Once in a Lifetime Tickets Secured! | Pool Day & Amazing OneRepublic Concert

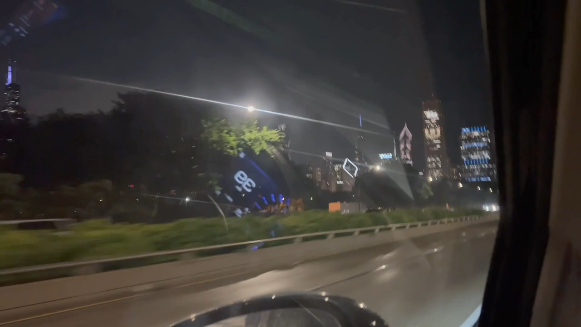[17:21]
Alright, here's another view of this beautiful skyline. Just can't get enough.